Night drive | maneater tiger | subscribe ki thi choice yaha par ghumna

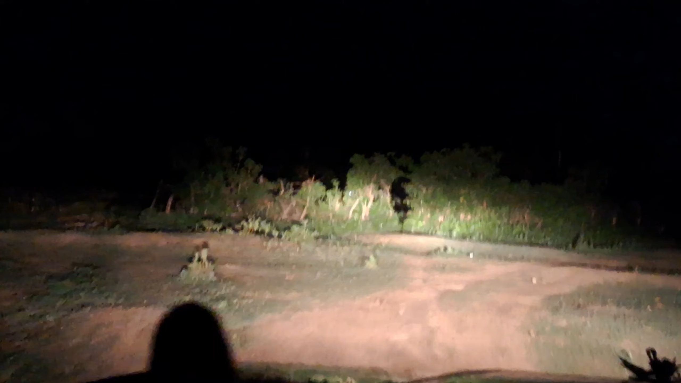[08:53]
इसी कोने पे आपने अगर वीडियो देखी होगी तो इसी कोने पे मार के रखा हुआ था, मतलब खाया हुआ भी था, मतलब थोड़ा सा खाया था,